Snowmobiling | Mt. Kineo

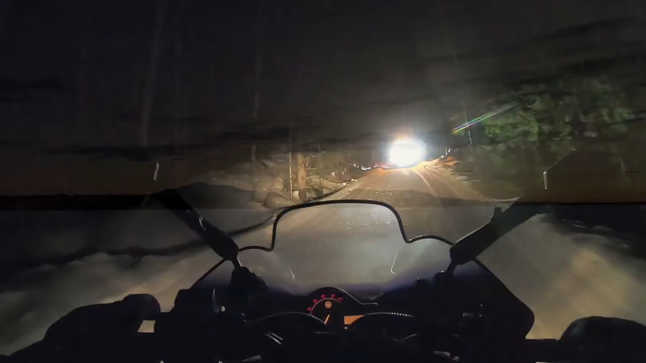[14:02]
Of course, being on the lake at sunset means riding home in the dark. But I actually didn't mind.
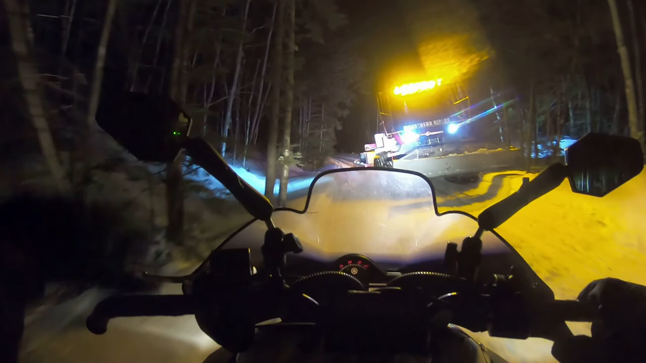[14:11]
With the exception of the groomers, I had the trail all to myself, and they had laid out the white carpet.
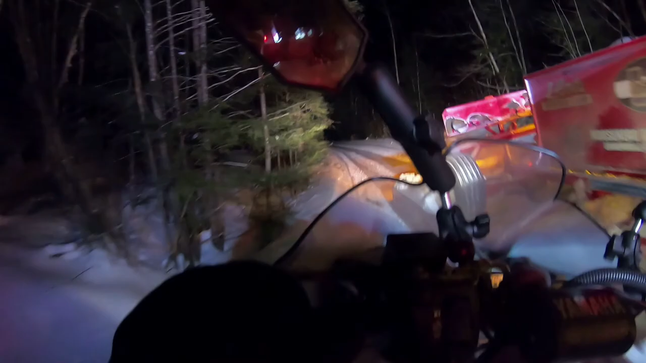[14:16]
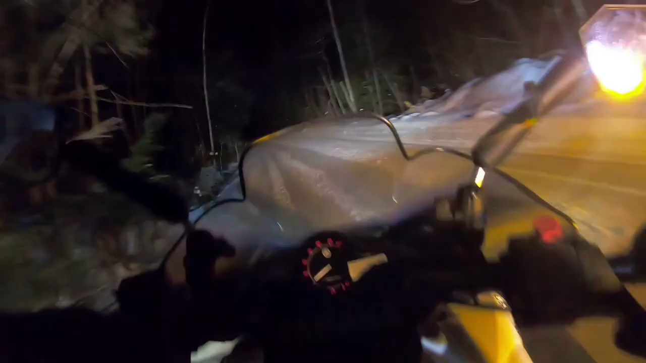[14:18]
These are the best trail conditions that I've ridden in all year.